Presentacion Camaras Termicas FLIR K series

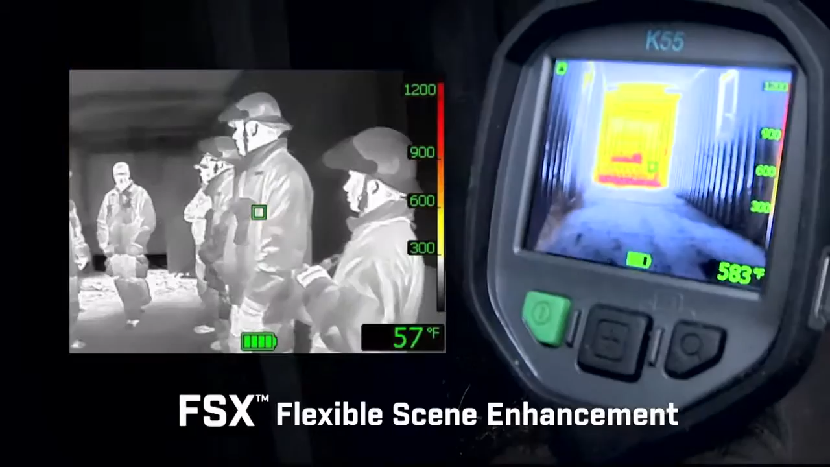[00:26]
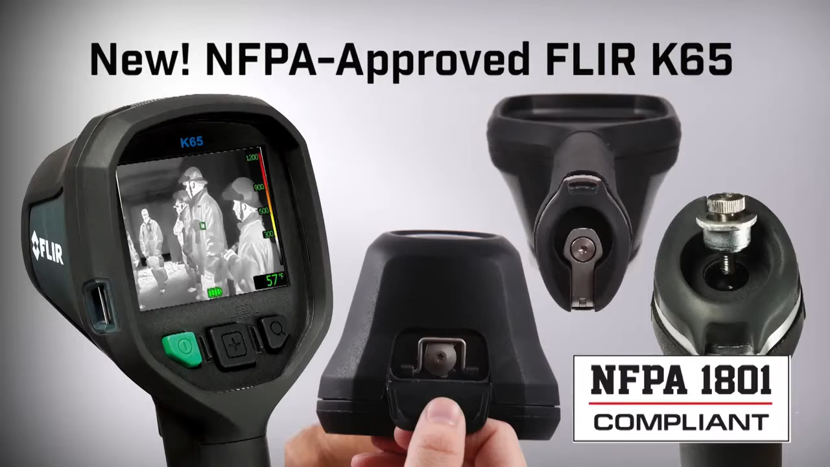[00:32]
FSX provides unprecedented thermal
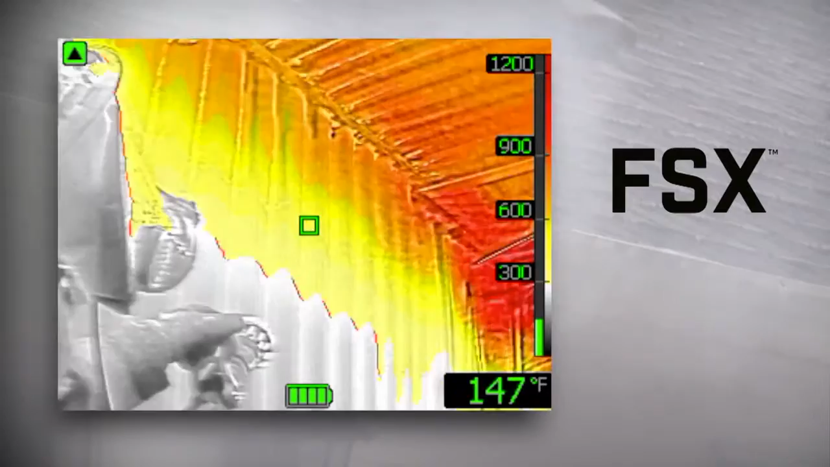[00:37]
On screen: spot 147°F
image detail in real time to help make it even easier to identify targets and find your way through the smokiest,
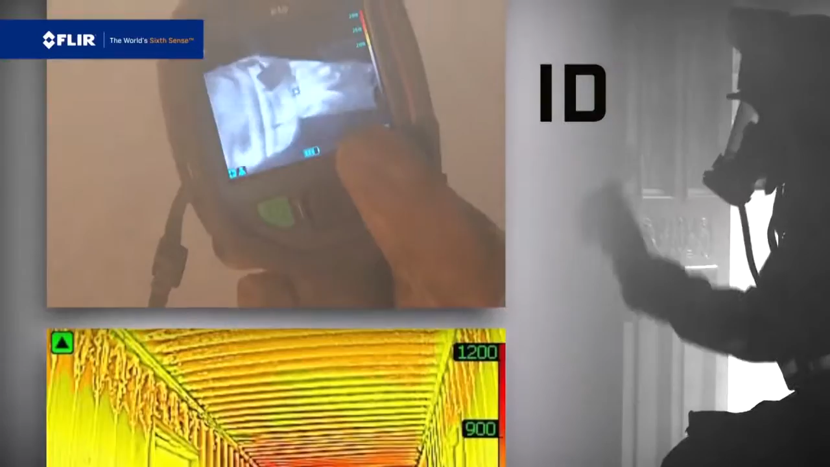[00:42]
darkest environments.
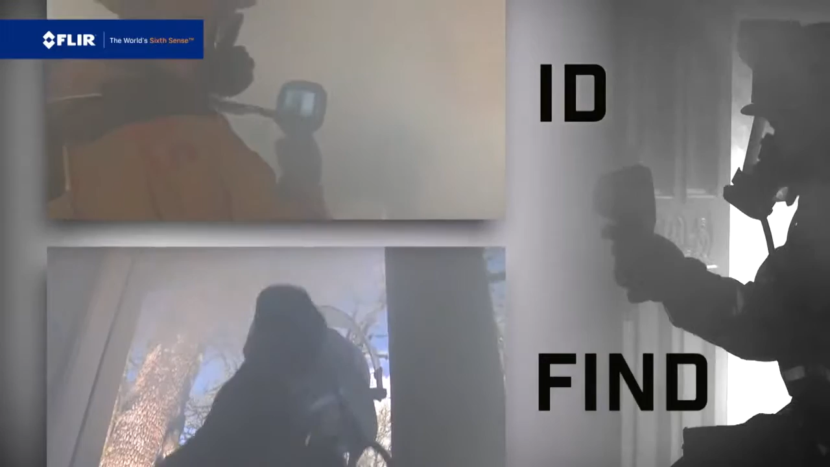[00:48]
All K-Series cameras feature a large, bright LCD,
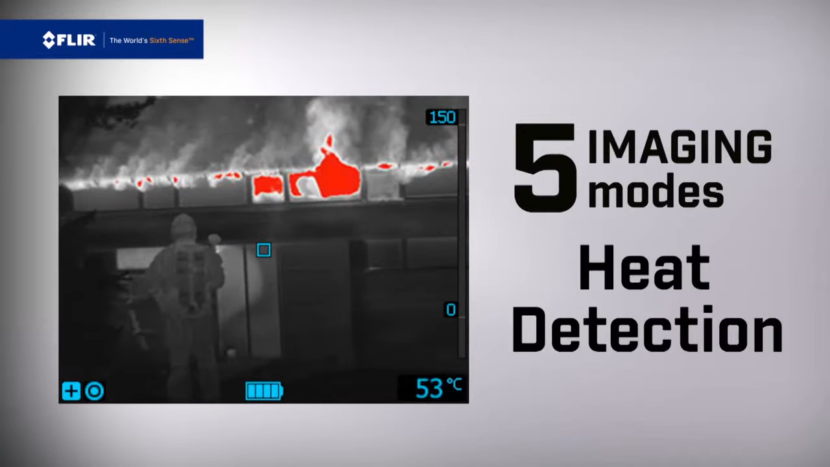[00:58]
On screen: spot 53°C
The center oversized button makes it easy to switch between them
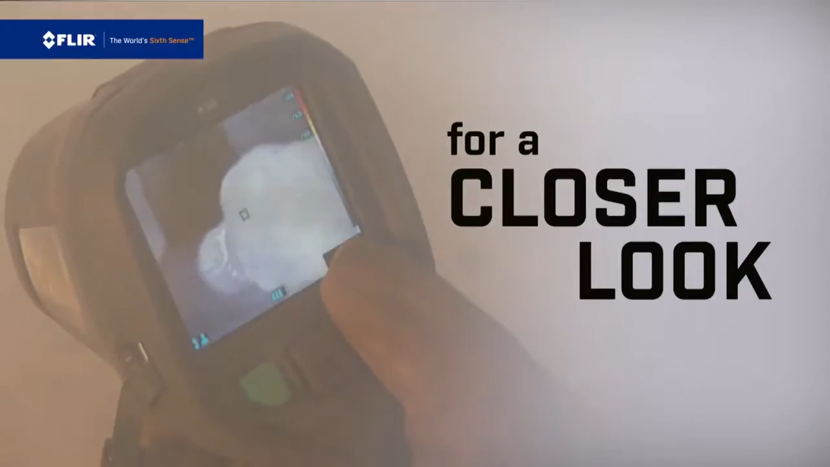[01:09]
All K-Series cameras store up to 200 thermal images.